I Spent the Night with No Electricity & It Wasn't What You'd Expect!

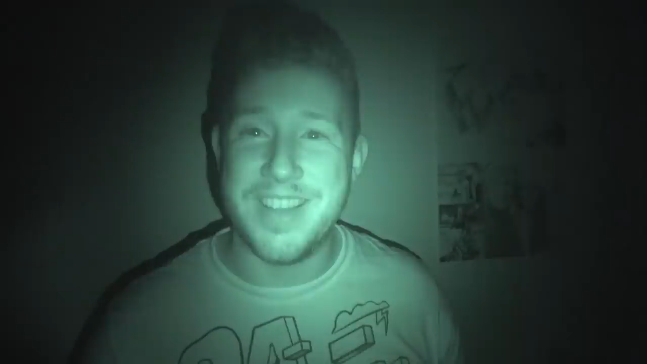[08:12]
I cannot see a thing. I can just see. Am I looking at you? Camera. Yeah, no, yeah, a bit. I'm just looking where I can hear your voice. Yeah. It's pitch black. I'm just going to go hide somewhere. And Moon is going to find me. But you've got like the night vision on the camera, kind that's of. That's the only to way how see. I can see. I don't know how this is gonna work, but let's go.
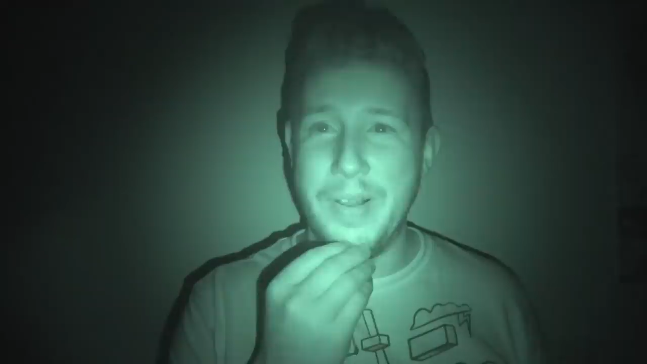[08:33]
How do you see where you hide? I don't know. I don't know where I'm going, all right. Wait, how do I now count and stuff? Just count down from 10.
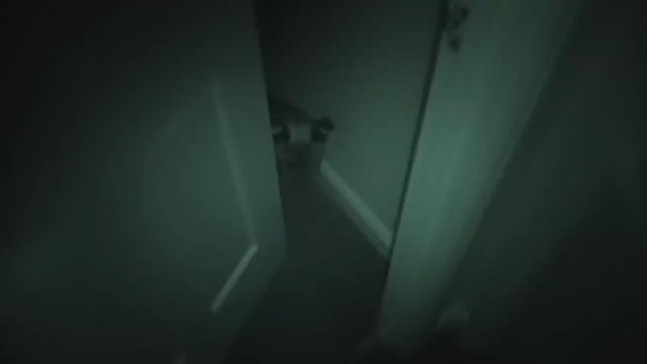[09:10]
Where's Papa? Find Papa. Thomas! I don't like him. I'm turning light on. Where's Papa?
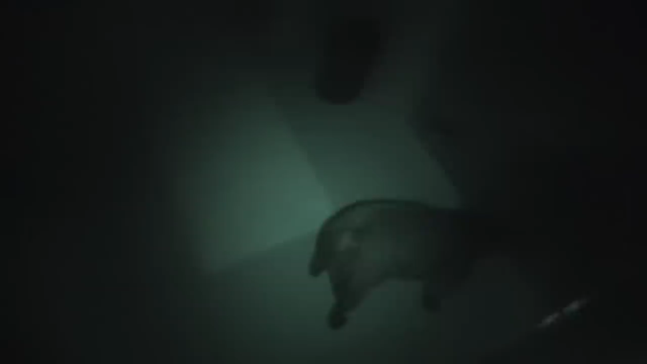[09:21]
Oh, Digby! Oh my god, that's so scary, Thomas. That's the most scariest thing I've ever done. Why?
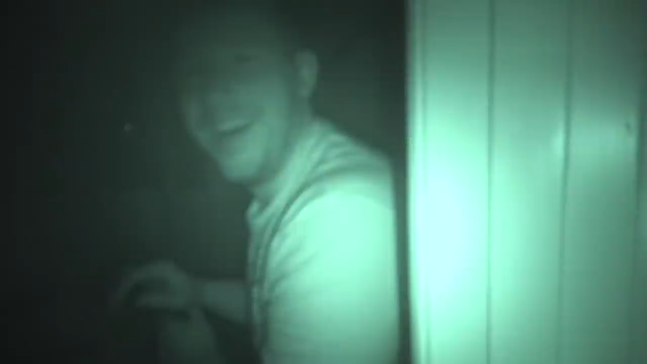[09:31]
It's so scary. Why? Oh, I don't like it. No. Get camera mode. Yeah.